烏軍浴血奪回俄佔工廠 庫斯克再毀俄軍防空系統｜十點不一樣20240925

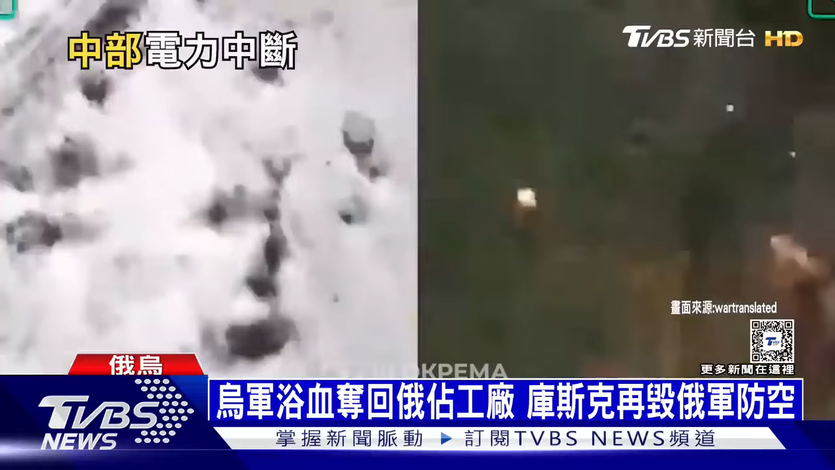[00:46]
乌克兰王牌部队第三突击旅也来支援，使用无人机摧毁更多俄军配备。